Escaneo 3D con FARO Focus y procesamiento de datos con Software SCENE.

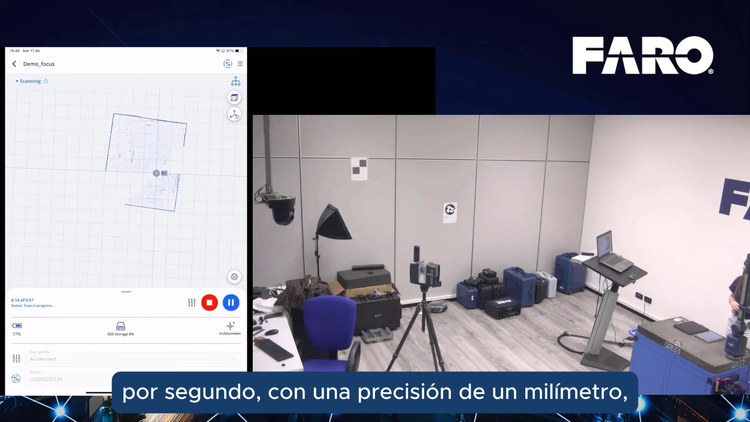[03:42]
And on the bottom, we can see also the remaining time.
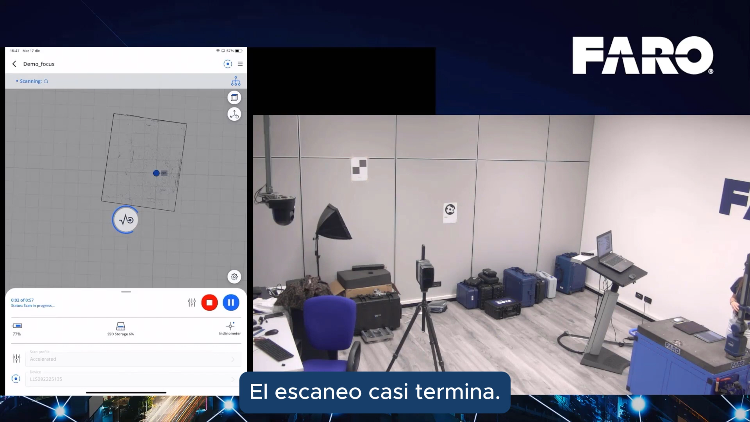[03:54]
The scan is almost finished. Just a couple of seconds. Okay.
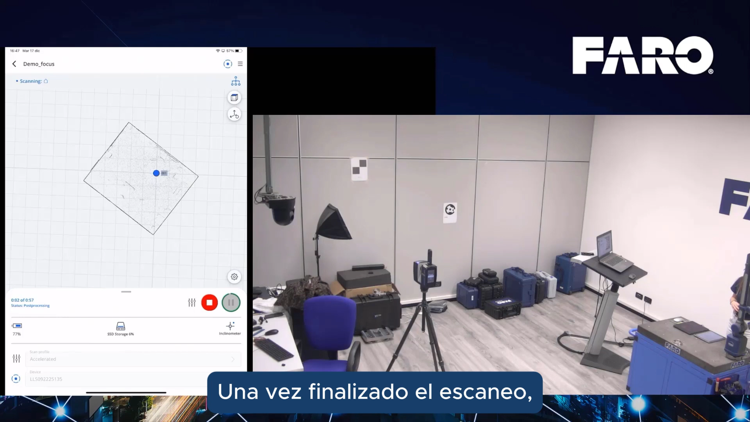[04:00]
Once the scan is finished, I can move the laser scanner in the second position. So, I take it and I will move it here for my second scan.
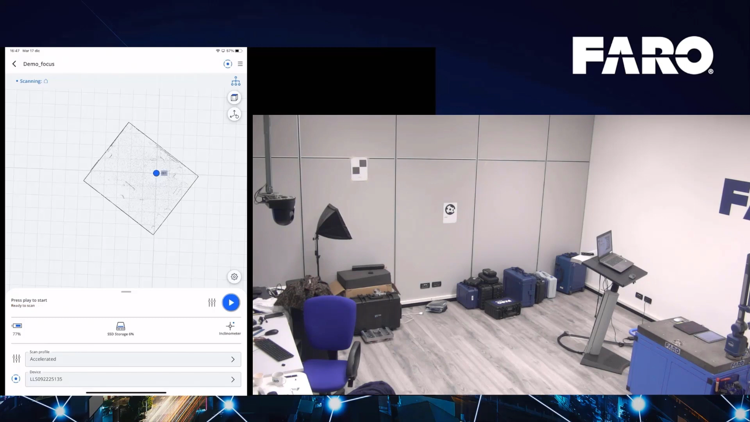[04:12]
For the second scan, I'm going to select a different scan profile.
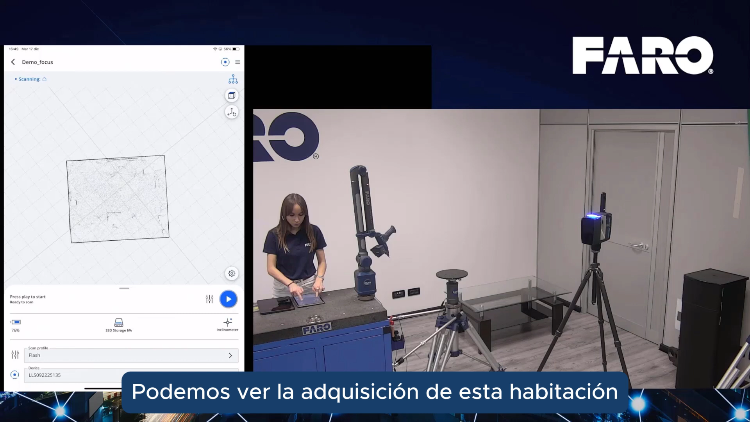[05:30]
So, we can see the acquisition of this room and the position where the two different scans were obtained.
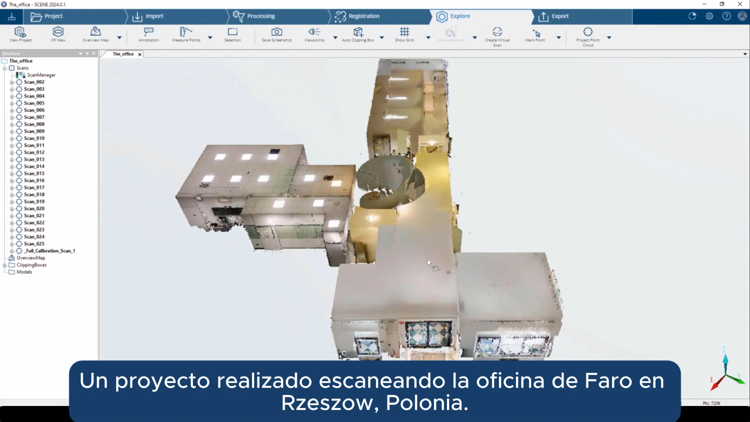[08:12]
we have a project done scanning the Faro office in Rizzato in Brescia.
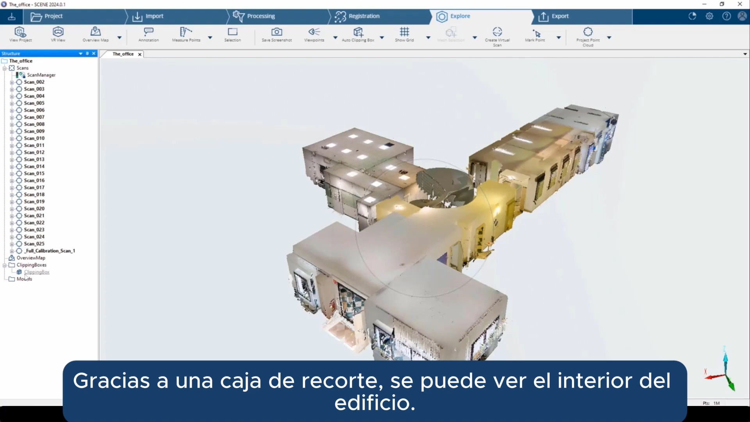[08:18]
So, thanks to some clipping box, it is possible to see the inside of the building.
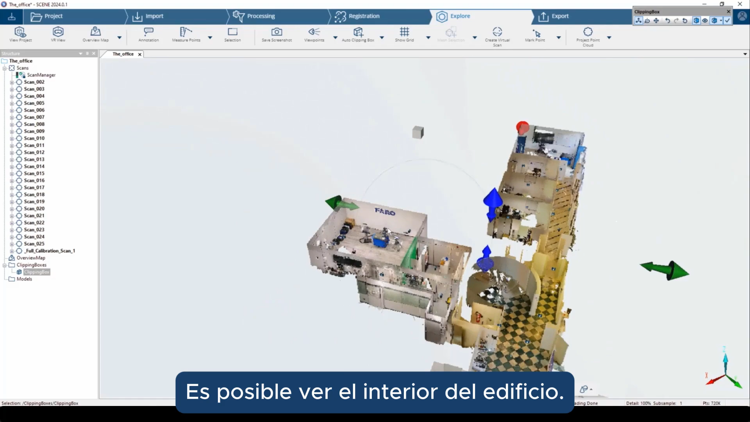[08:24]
So, this is the building.
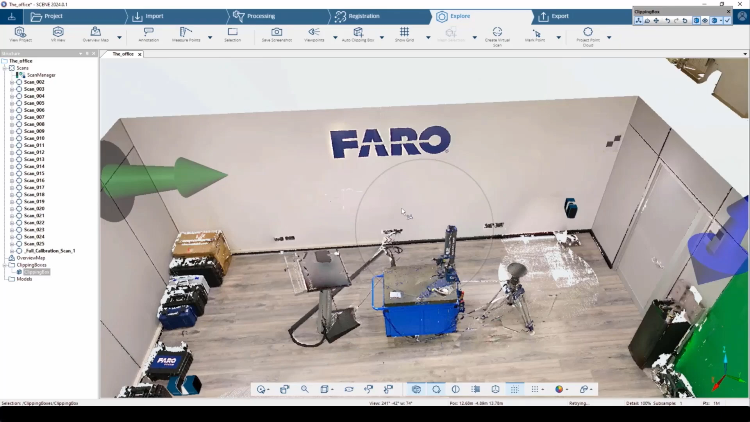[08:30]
This is the result.
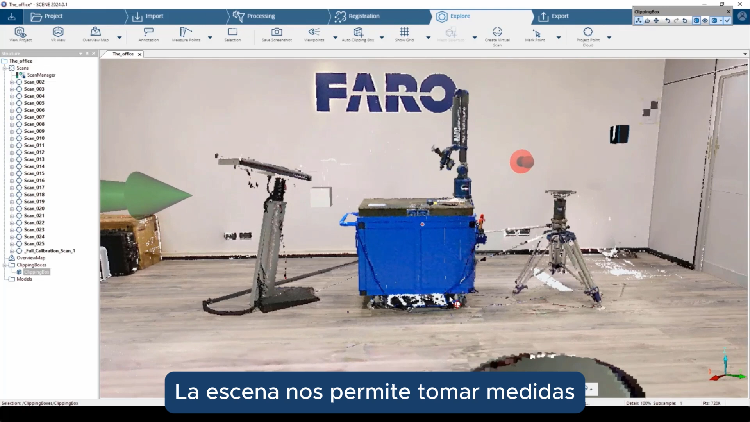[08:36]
Scene gives us the possibility to take some measurement inside the point cloud.
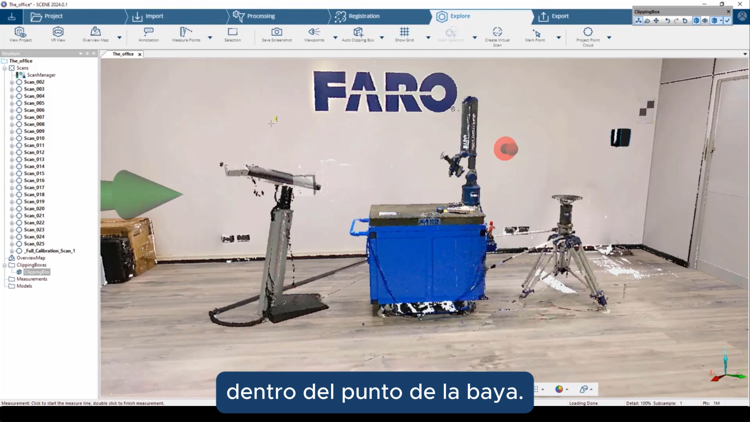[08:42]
So, basically, by clicking points from here to here, it is possible to extract the length of this table, for example.
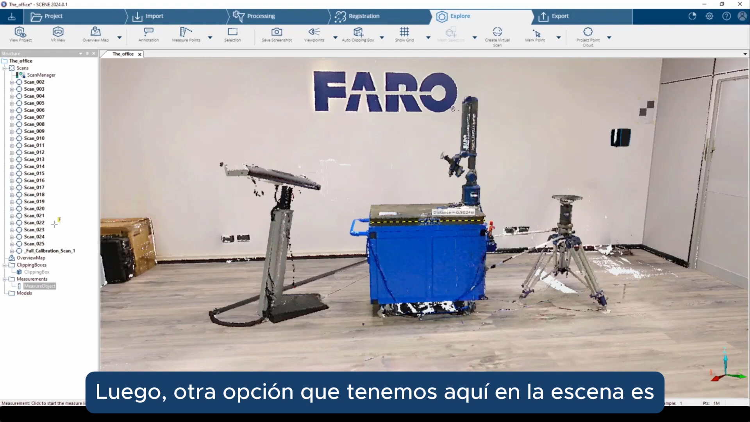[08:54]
Then, another option that we have here in scene is to delete some points.
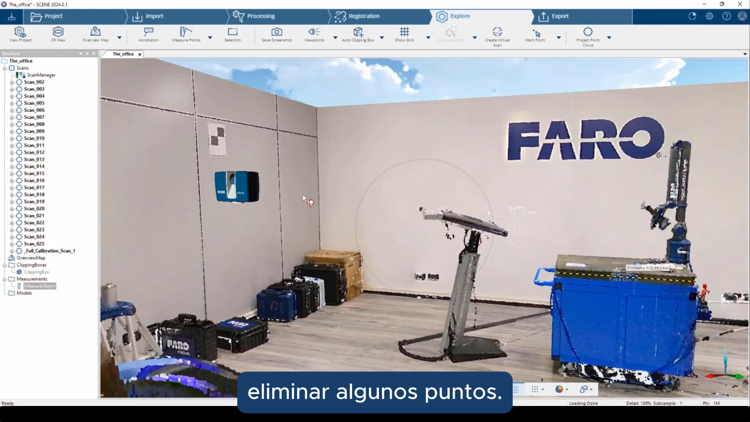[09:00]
So, basically, it is possible to make some selections.
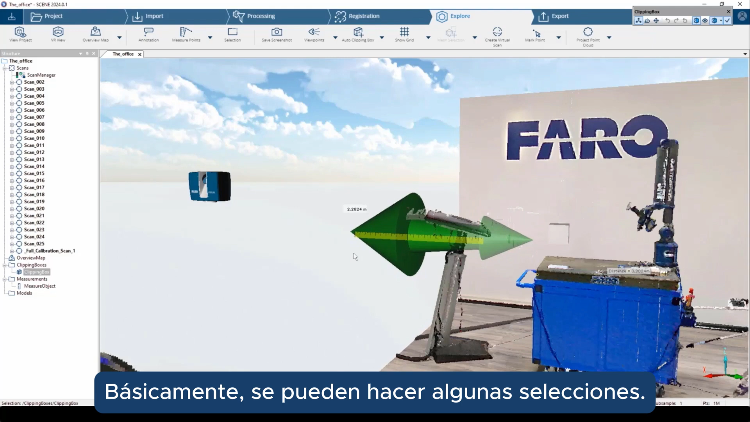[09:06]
Like this.
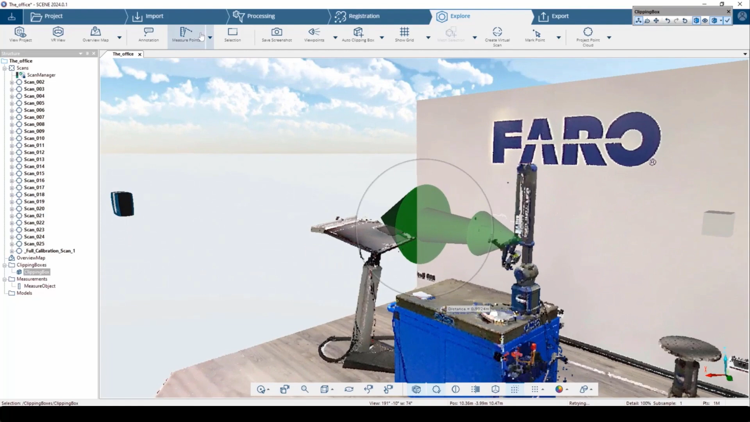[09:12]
Okay. It is possible to make some selection in order to delete some unwanted points.